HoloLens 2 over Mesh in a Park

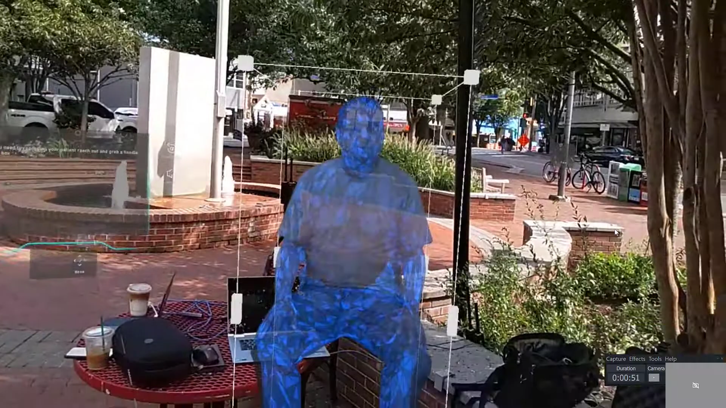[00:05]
If you need to reposition your patient, reach out and grab a handle on the box.